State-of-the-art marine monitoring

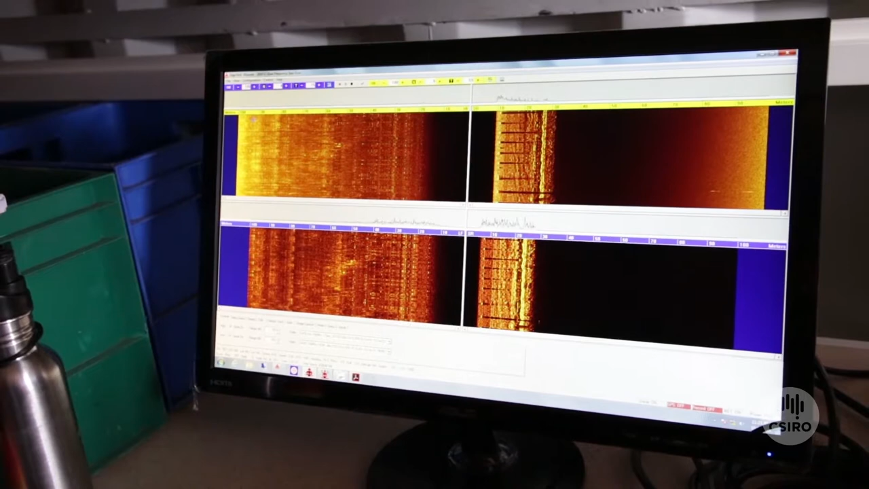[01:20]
That is basically an image of the sea floor so a bit like you would see a normal image except in this scenario we're actually using sound to generate that picture of the of the sea floor.